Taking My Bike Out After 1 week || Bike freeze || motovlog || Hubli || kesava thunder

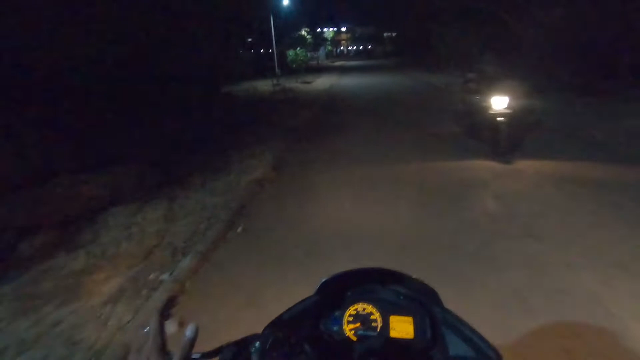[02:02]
సో అలాగే బైక్ ఇంజన్ కూడా కొంచెం హీట్ అవుతుంది ఇక్కడ కూల్ టెంపరేచర్కి తొందరగా చల్లగా అయిపోతుంది చెప్పాను కదా 19 డిగ్రీస్ ఉందని నైట్ టైం 18 కూడా వెళ్తుంది। అండ్ ఈ మీకు రోడ్డు కనిపిస్తుందో లేదు కానీ చివరి వరకు వెళ్ళి మళ్ళీ అక్కడ లెఫ్ట్ తీసుకొని
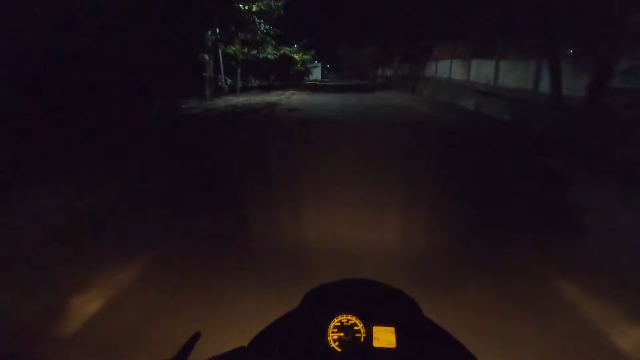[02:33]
వెళ్దాం అన్నమాట ఇంకొక ఎడ్జ్ వరకు వెళ్ళి మళ్ళీ బ్యాక్ ఇక్కడ మేము స్టార్టింగ్కి వచ్చేద్దాం క్వార్టర్స్ కానీ ఇంజన్ కొంచెం హీట్ అవ్వడానికి అనేసి ఒక చిన్న రైడ్ అంటారు మన క్వార్టర్స్ లోపల నా మెయిన్ రోడ్ అయితే ఏమి ఎక్కట్లేదు।
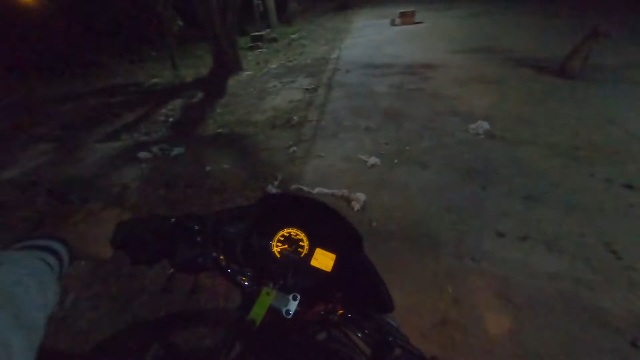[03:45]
అలాగే ఒక సర్కిల్ లాగా ఉండేసి క్వార్టర్స్ ఉంటాయి జస్ట్ మీకు చూపిద్దాం అనేసి ఒక రౌండ్ వేద్దాం। ఇవి ఒక రకమైన క్వార్టర్స్ తో బైక్స్ పెట్టుకోవడానికి ఉన్నాయి
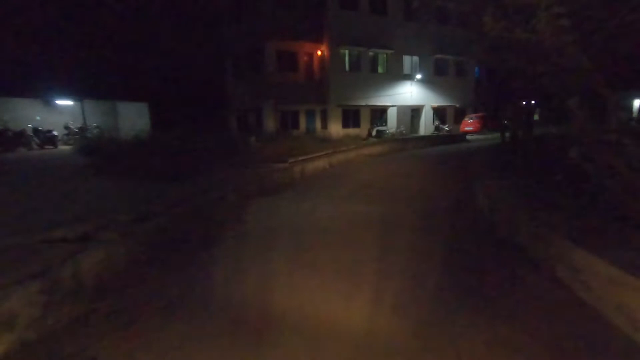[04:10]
మళ్ళీ ఇలాగ చూడడానికి బాగుంటున్నాయి క్వార్టర్స్ ఇలాగ కార్స్ పెట్టుకున్నారు అండ్ ఇలాగ ఉంటాయి ఇవి టైప్ 3 అంటారు టైప్ 3 క్వార్టర్స్।
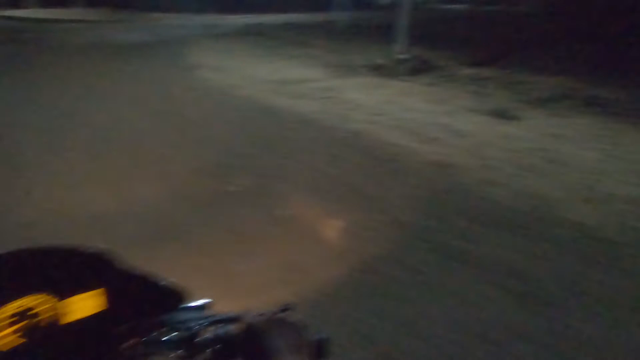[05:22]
నేను ఆల్రెడీ చూపించాను మీకు, చూపిద్దాం అనేసి. సో ఇక్కడ కొంచెం బాగుంది కదా చూడడానికి. ఇవి కూడా టైప్ టూ, ఈ టైప్ టూ అనుకుంటాయి క్వార్టర్స్.
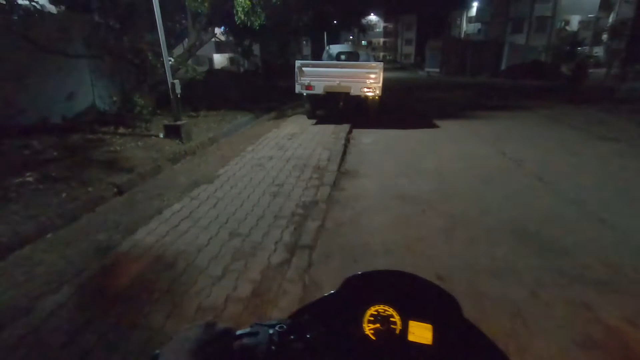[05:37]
అండ్ సో ఇటు పక్కన ఉన్నాయి, మళ్ళీ ఇటు పక్కన కూడా ఉంటాయి క్వార్టర్స్. సో ఇక్కడ కొంచెం బాగున్నాయి కదా.